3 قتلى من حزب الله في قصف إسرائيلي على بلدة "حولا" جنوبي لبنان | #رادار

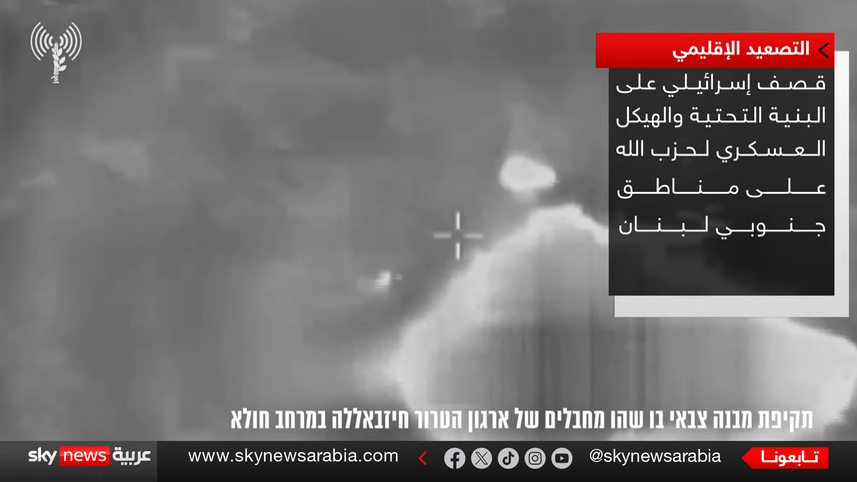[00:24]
أنه ضرب البنية التحتية والهيكل العسكرية لحزب الله في منطقة الطيبة ورب الثلاثين جنوبي لبنان في غرات ليلية لسلاح الجو الإسرائيلي